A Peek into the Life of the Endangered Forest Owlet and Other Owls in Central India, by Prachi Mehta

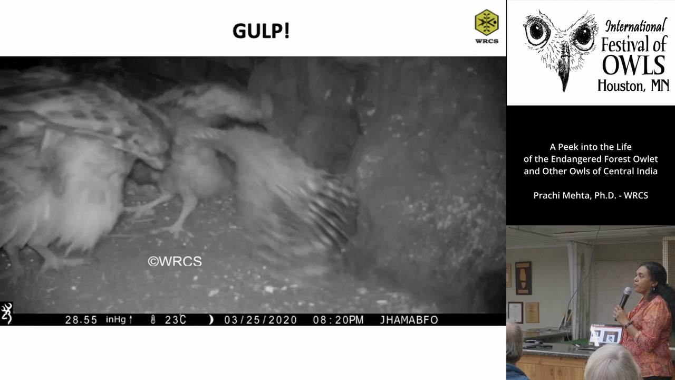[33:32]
The mother is feeding the chick, and you can see.
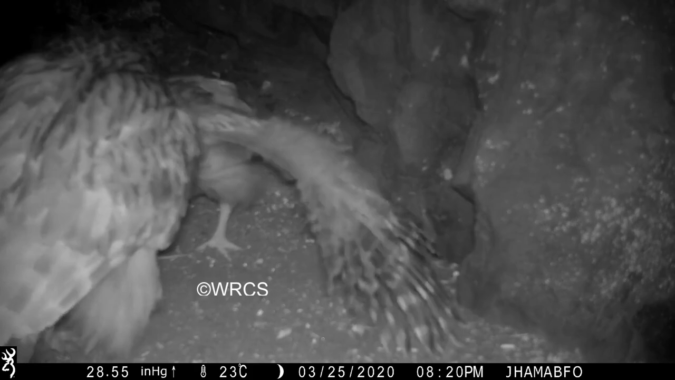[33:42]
That's a shrew. And these are all trail cameras. So what we do is, when we find a nest, we put a trail camera. So we don't go there and disturb the birds. And all the entire day's activities get monitored in the trail cameras.
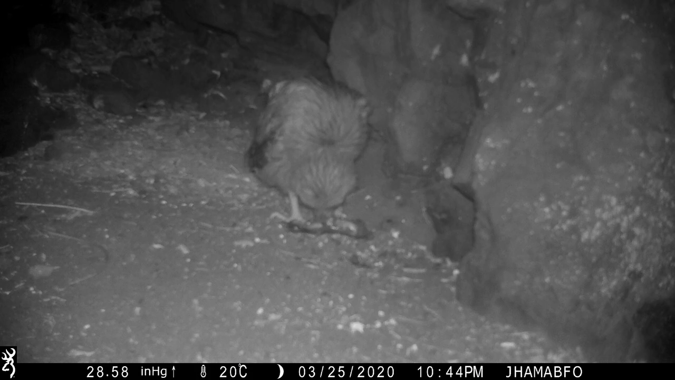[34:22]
He's scaling it. And you get all the information of time, date.
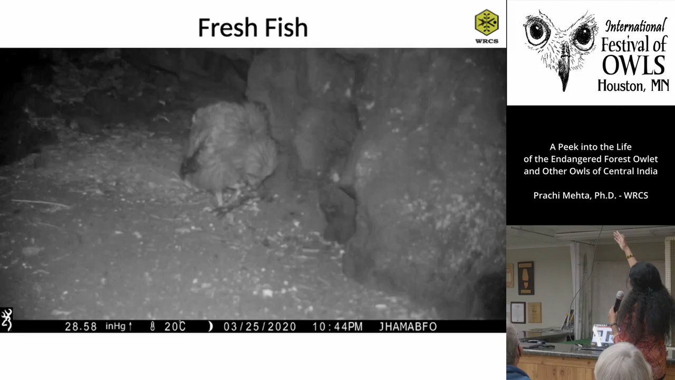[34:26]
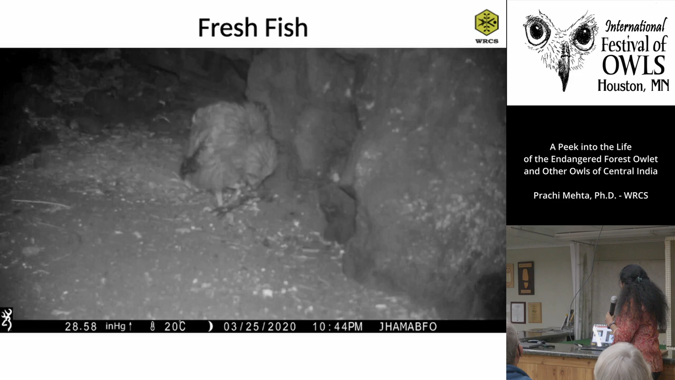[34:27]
So that's also very valuable. And this one is feeding on a snake.
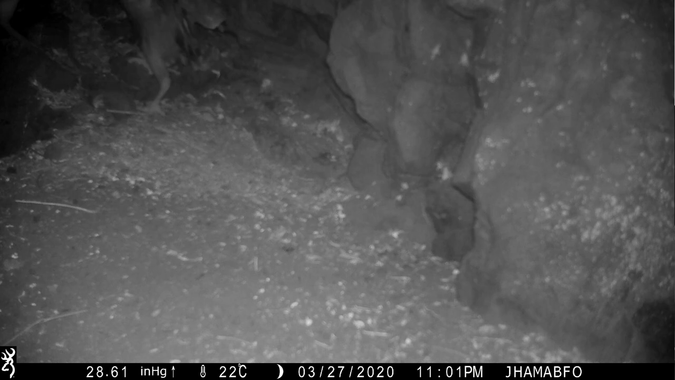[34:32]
I hope you can see it clearly from there.
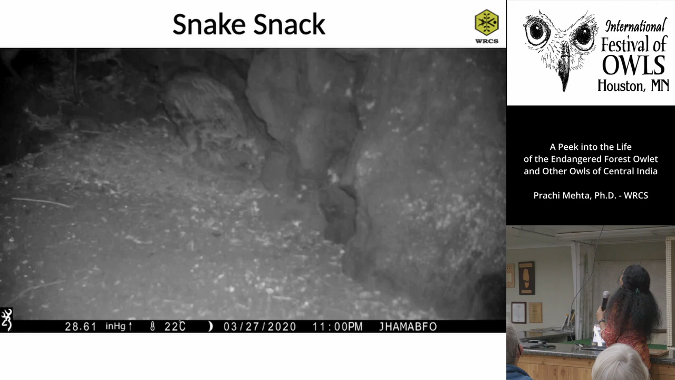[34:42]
And I was very surprised that the forest owlet is the mother when she's at nest.
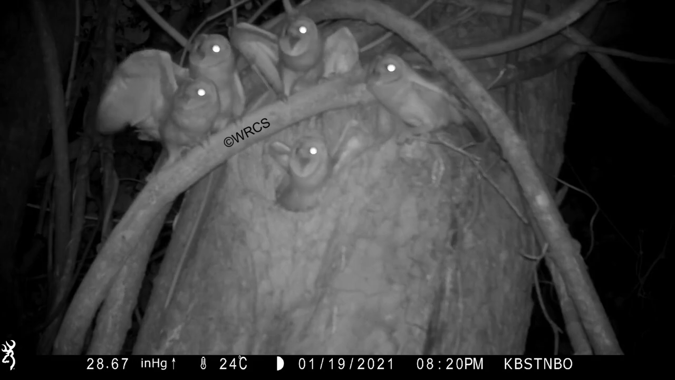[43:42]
we barn owls? Yeah, these are barn owls.
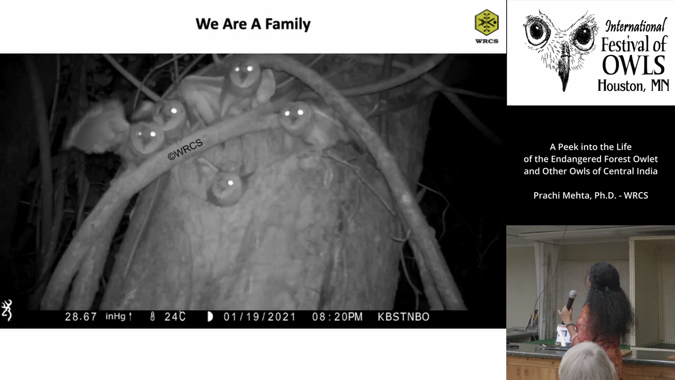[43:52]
So they are calling out to their parents. It's feeding time, so they are asking for food. So we have been looking at studies of how, what is the, what affects the breeding success of each owl.
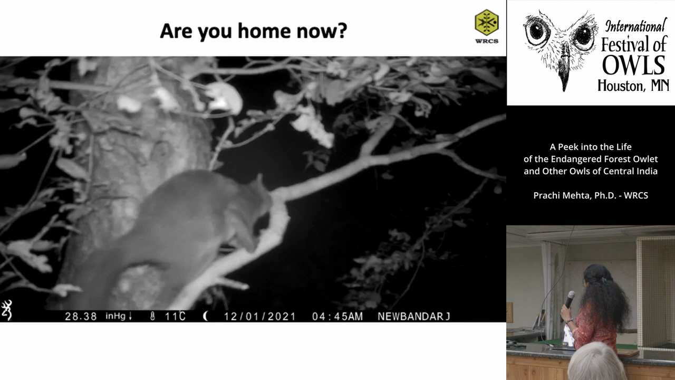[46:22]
And then there is a flying squirrel at night. So daytime and nighttime they are not safe. Looking out for.
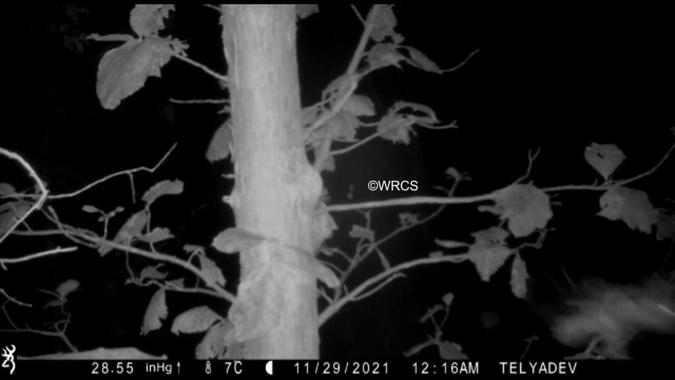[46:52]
Just missed. That was an attack by the barn owl on the forest owlet. And because it had a cavity, it would just go inside quickly.
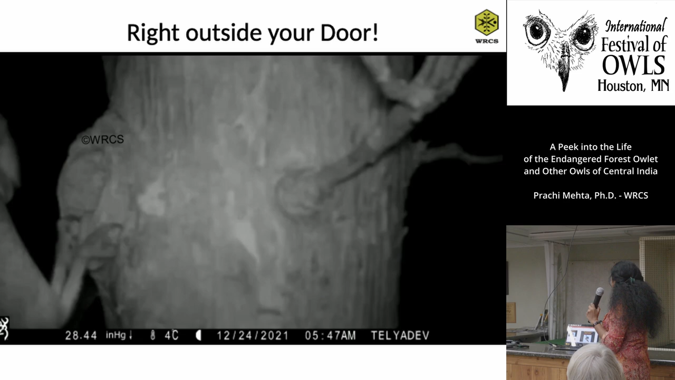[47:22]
So yeah, it once it came to know, and you know, it is just still following the bird.